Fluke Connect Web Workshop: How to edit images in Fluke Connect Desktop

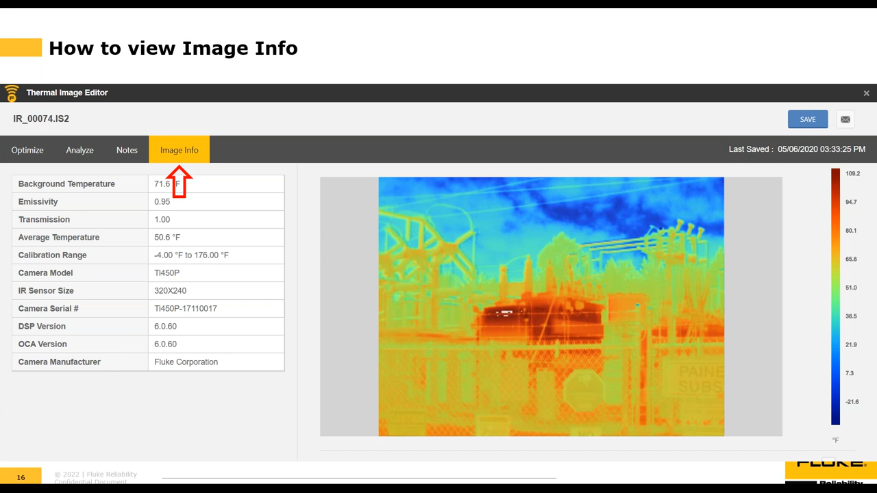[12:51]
On screen: scale top 109.2°F, scale bottom -21.6°F
of our newer models the TIS 55 plus or one of our older models like a TIS 65 or TI-75 here you can identify which camera took the image that you're looking at
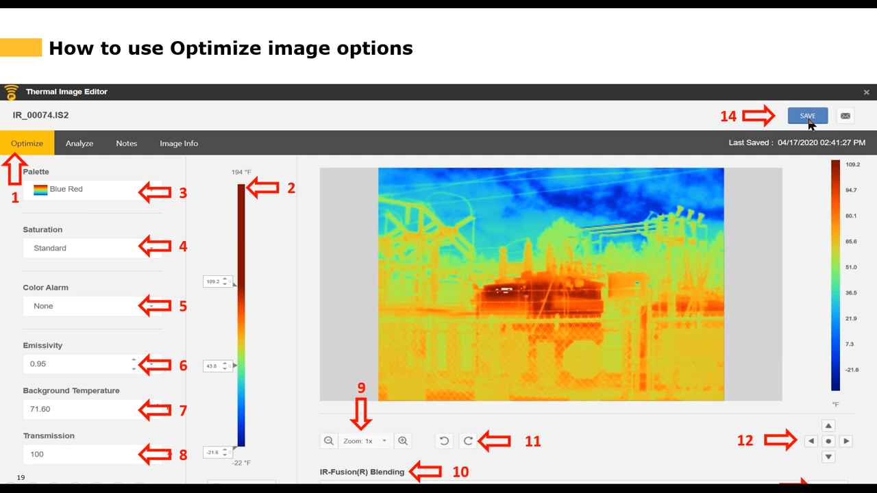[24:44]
surrounding the infrared image and last but not least up here in the right hand corner after you've made all of your adjustments and your thermal image looks just the way you want it to look don't forget to click the save button the blue save button to save your save your work all right now i'm going to go into the software and show you how to optimize an image
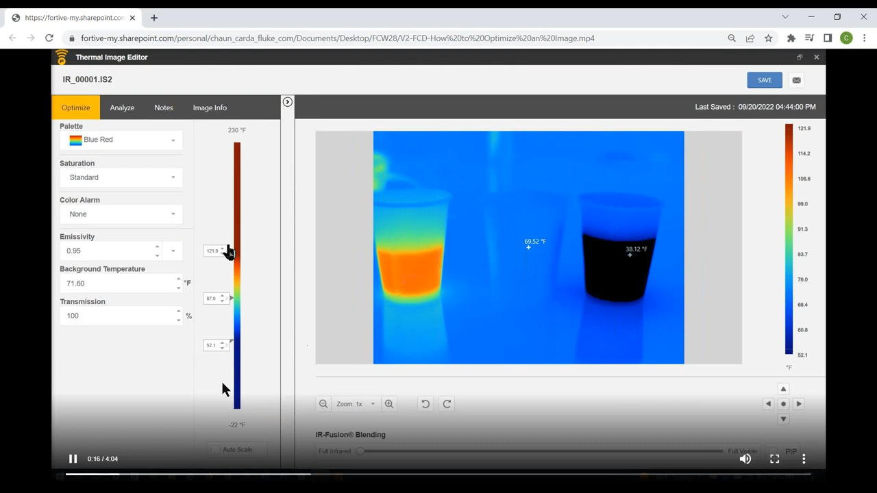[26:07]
and then select the midpoint and you can click and drag now that looks terrible obviously that's not a very helpful image so we're going to go ahead and drag it back down see what
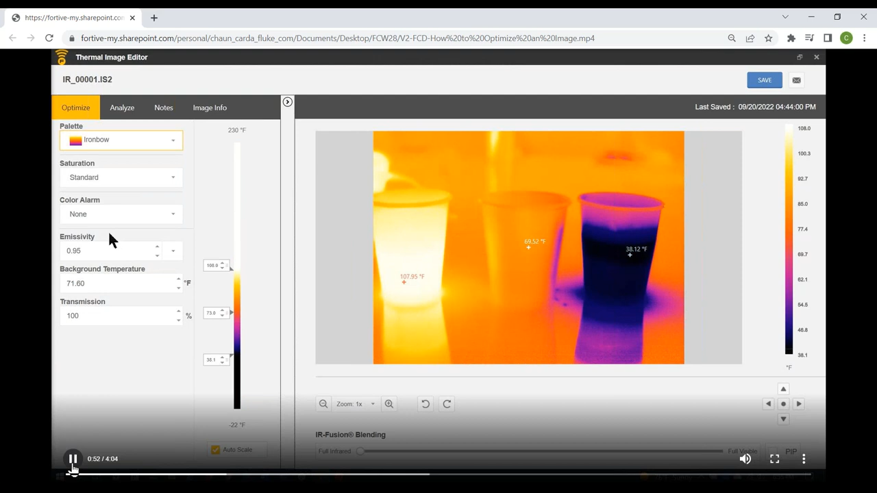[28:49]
that's what the chart would look like or the image would look like and that's okay but for my purposes i prefer the blue red so i'm going to set it back and we'll reset everything and deselect the auto scale and move on to the saturation option so here you can see we've got four options none standard red blue and white black so what is saturation saturation is simply what color do you want things to appear that are out of
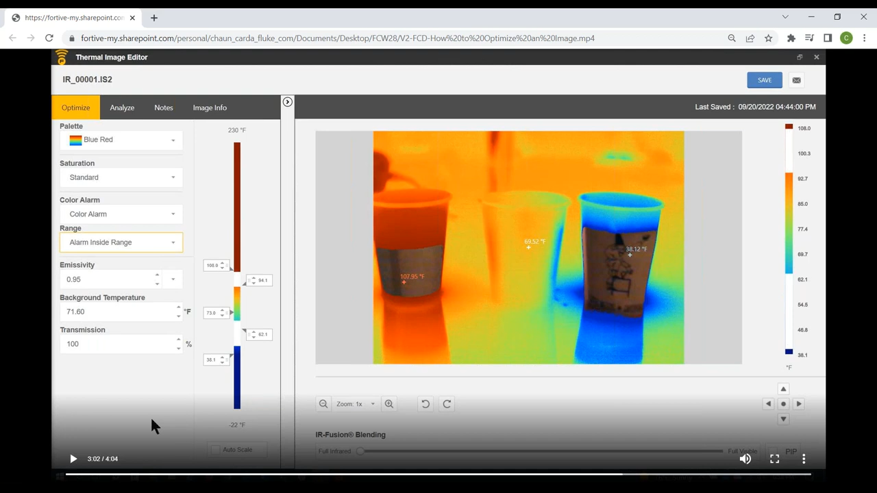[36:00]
the palette the saturation and the color alarm in order to do that so we're going to go ahead and set everything back to the way it was before you set color alarm to none and check the auto scale and we're going to move on to emissivity so as you know everything emits thermal radiation but not everything emits energy in the same way low emissivity
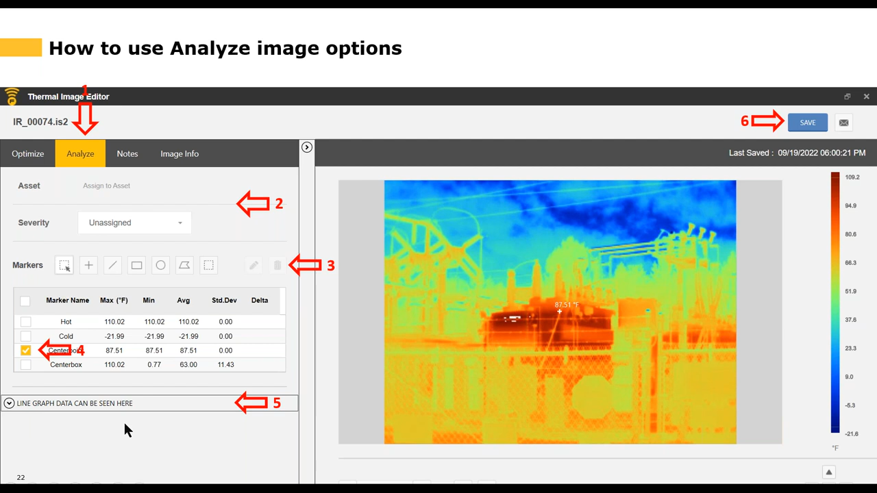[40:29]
On screen: spot 87.51°F, max 110.02°F, scale bottom -21.6°F
type line then you can view the line graph data associated with that line marker here so let's go into the software and analyze an image
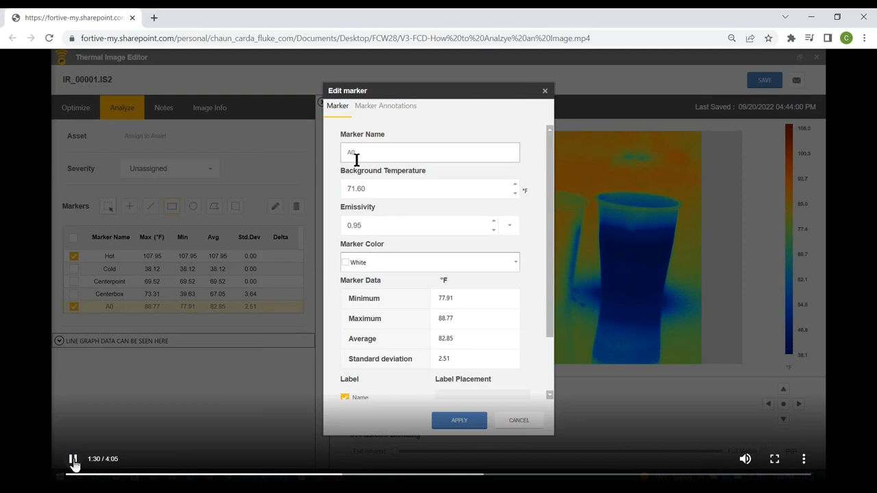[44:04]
a system generated name in this case it's a o so that's not very useful or descriptive so what i'll probably do is change that we're going to call that something like area of concern
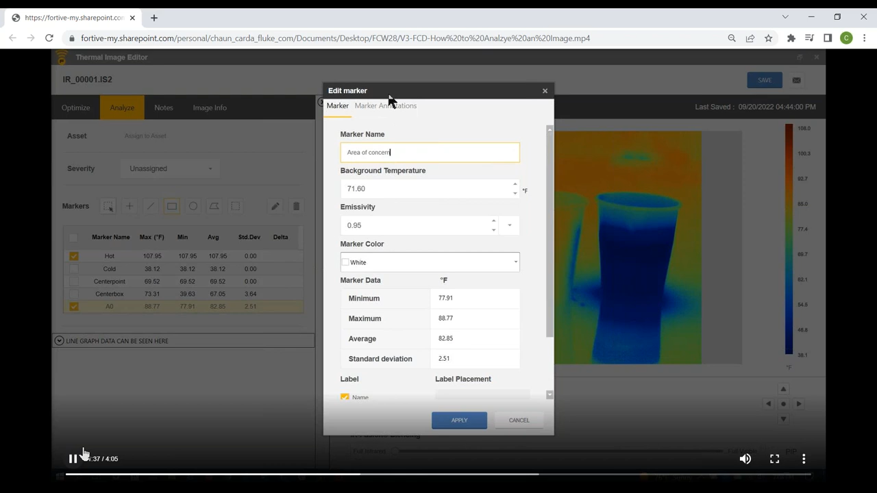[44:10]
and we can see that the label's off it's not really visible from where it's
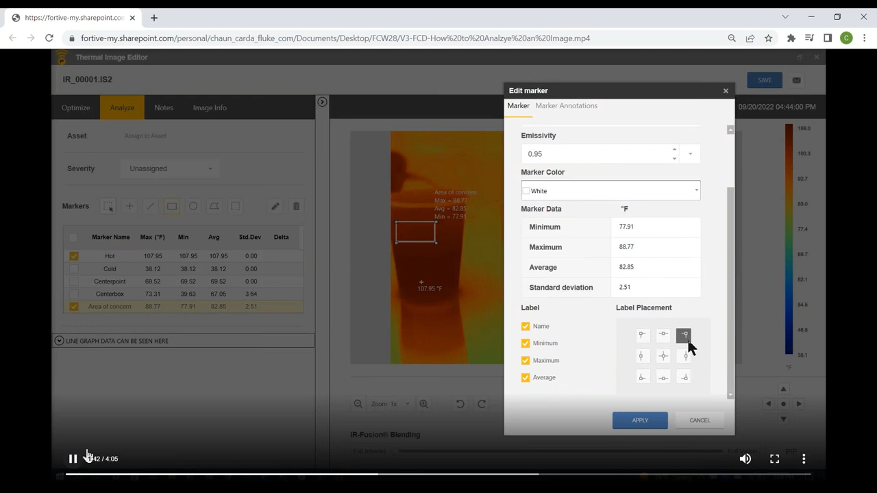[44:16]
at so we're going to move the label to a new location and then click apply to save our changes so now over here instead of it saying a o the name has been changed the marker name now says area of concern and we've changed it from a o to area of concern and we've moved it from off to the left where it was hard to view to off to the right let's add another custom marker we're going to add a line so remember you just click on that option and then you click and drag on the chart to create that marker
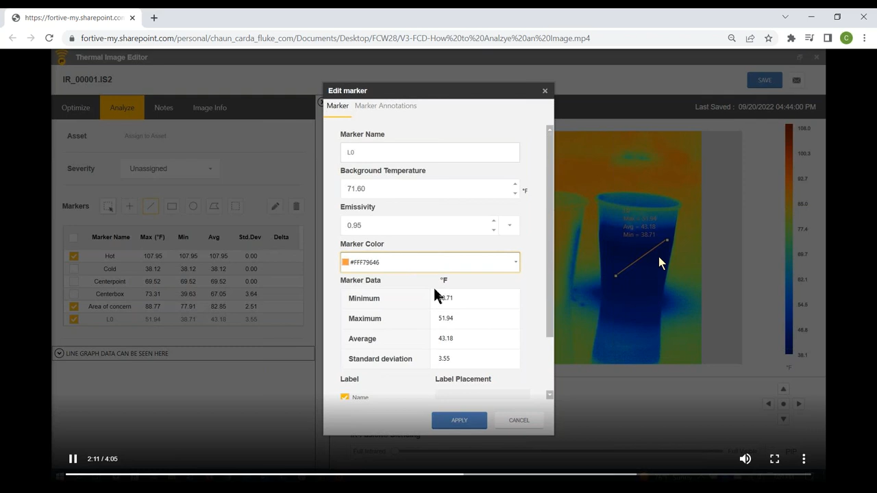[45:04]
type and it automatically defaults the name to lo we could change that if we want in our case we're just going to edit the marker color so it's white now maybe we'll use orange then we click the apply button and now we've got an orange
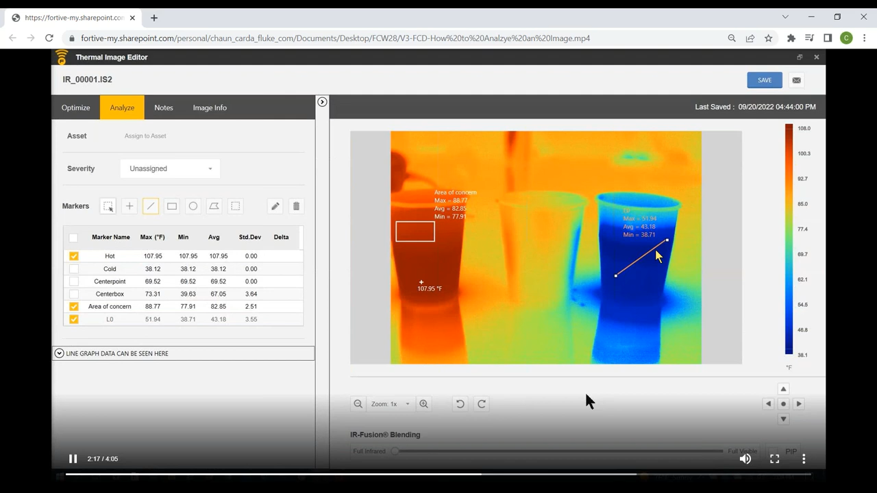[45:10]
On screen: scale top 108.0°F, scale bottom 38.1°F
marker now in this case this makes it a little harder to read so we might want to change the color again but i want to show you something else because we've added the type of marker called line you can see line graph data so the line here is that orange color and the line graph is also that orange color so you've got a lot of additional information about the line graph data here let's say we want to edit one of the markers we already have on the screen our rectangle